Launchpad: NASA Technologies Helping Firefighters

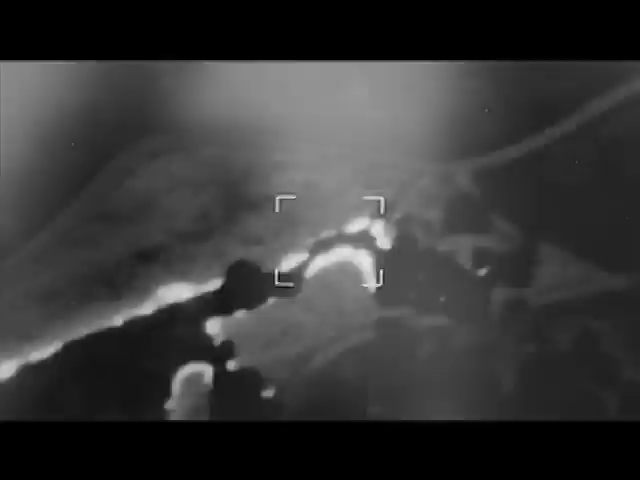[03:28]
As Econa circles overhead, the Autonomous Modular Sensor wildfire package can peer through thick smoke and haze to record all the hot spots, the fire progression, and changes in temperature.